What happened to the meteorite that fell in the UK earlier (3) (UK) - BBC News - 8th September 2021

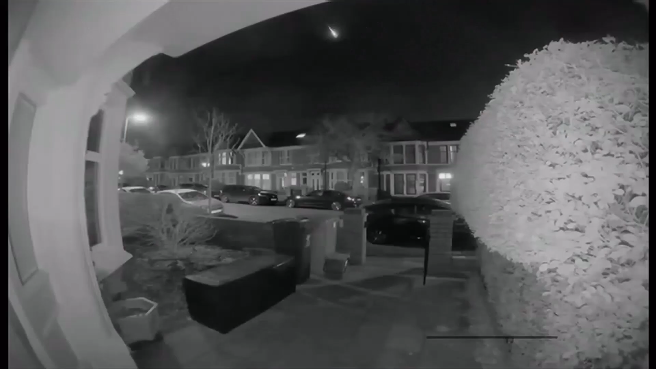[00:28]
A blazing fireball from back in deep time landed on a driveway in the Cotswolds.